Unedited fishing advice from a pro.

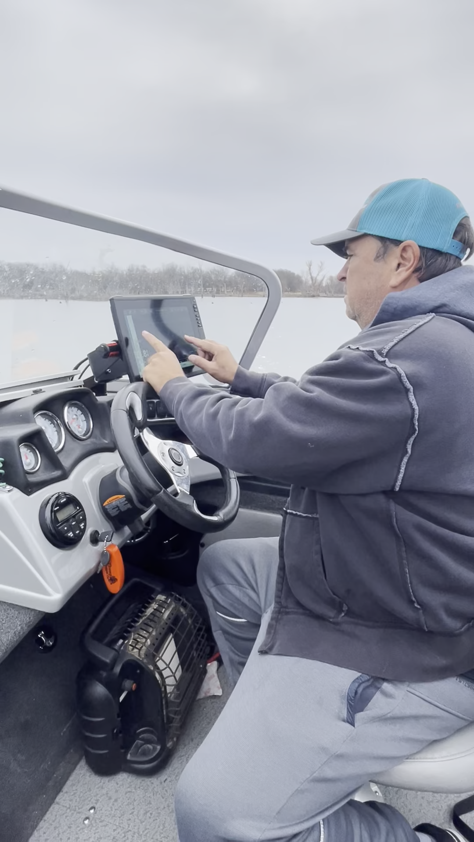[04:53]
brush pile it's got a whole bunch of crap all right so we keep going keep it in gear and then once we find that brush pile
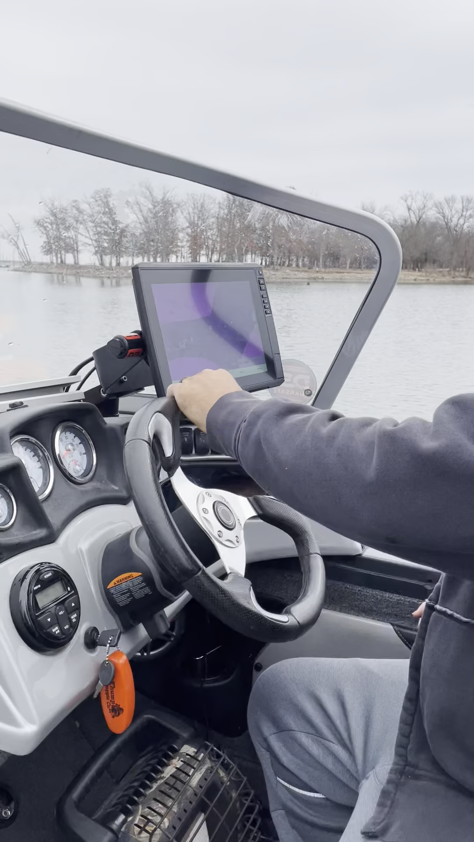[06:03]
real slowly go back turn the boat around see here's the boat turning around
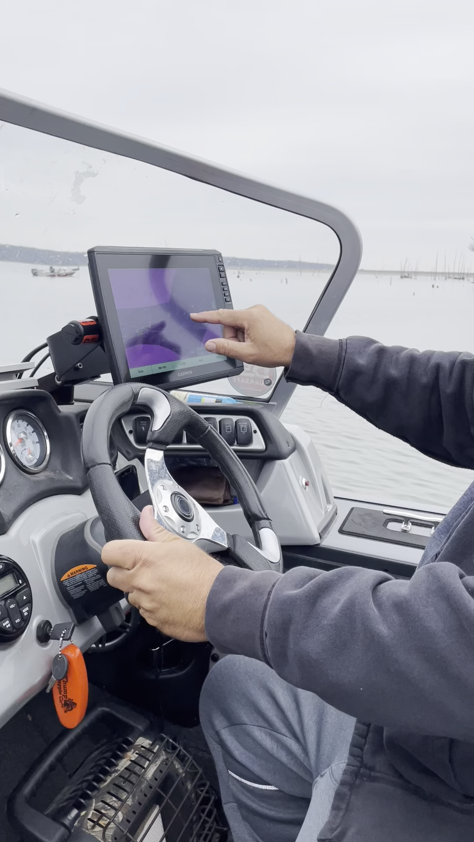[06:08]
we go back we get close to that two four
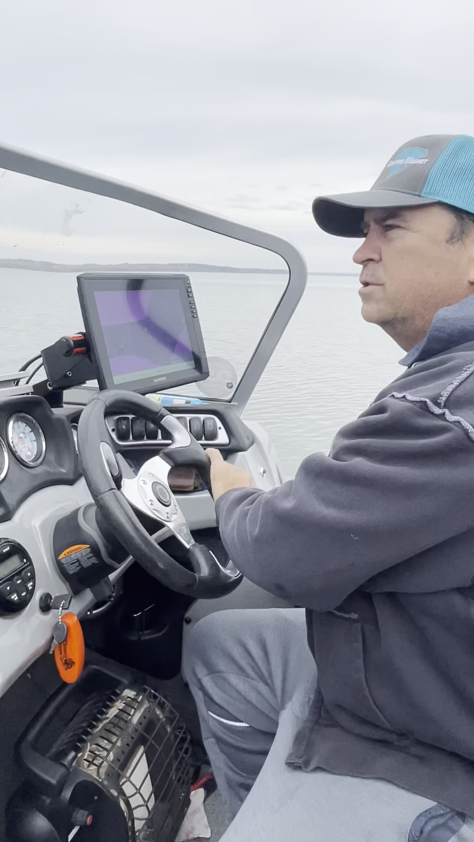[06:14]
two zero we like to get anywhere from about 25 or 30 foot from us then we drop down the live scope and we take a really good underwater